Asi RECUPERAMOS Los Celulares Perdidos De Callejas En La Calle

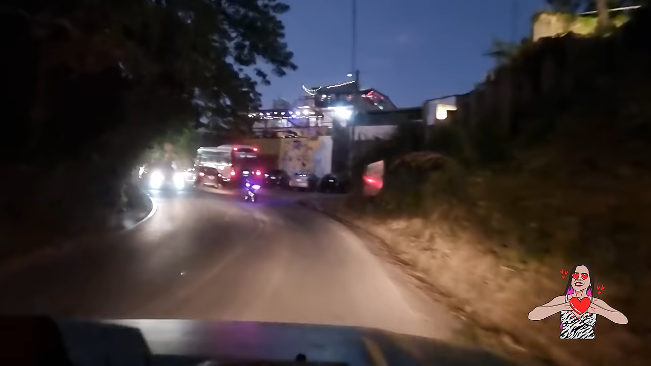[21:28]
Ah. Ey, mira, hay restaurantitos por sí, aquí. Sí, mira. Está chivo por aquí.
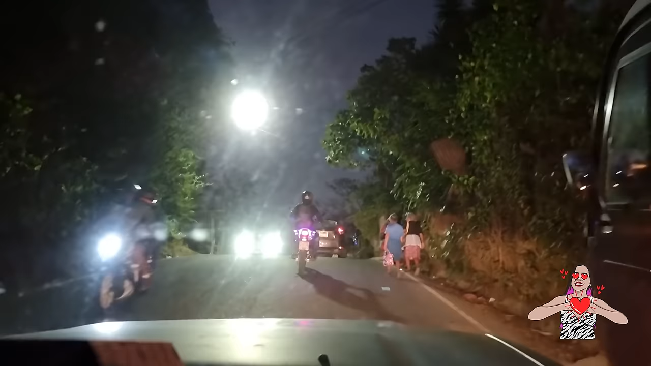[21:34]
Solo que andén casi no hay. Mira, a la gente le toca aquí ir así como a las orillas, mira. A la brava. Ajá. Bien peligroso.
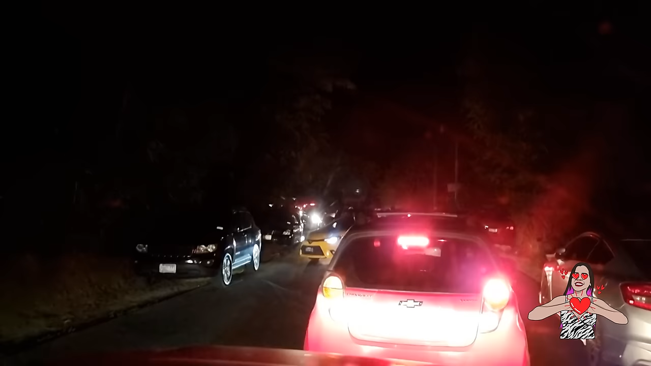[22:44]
Híjole, a ver si no nos cuesta encontrar parqueo, vos. Está súper, sí, súper. Allá va gente caminando con niños. Esto, ¿cómo la ves, callejita? Mucha mierda. Sí, mira. ¿De qué vamos a llegar ya? Falta, o como cuánto. No sé qué tan lejos está. Oye, pero para que haya ya carros parqueados. Mira, esta gente caminando, ay, mira. Puede ser que ya estamos cerca. Ajá.